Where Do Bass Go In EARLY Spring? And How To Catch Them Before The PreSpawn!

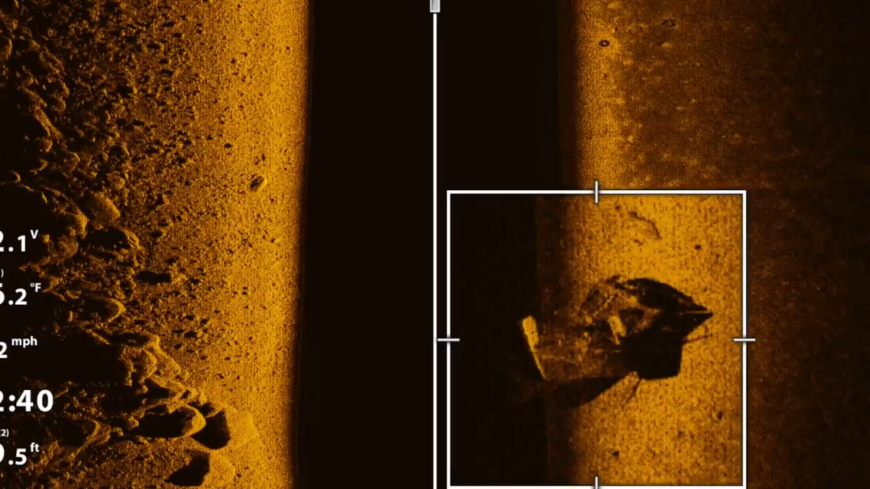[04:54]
the best part about this transition is those key pieces of a structure structure or anomalies whatever you want to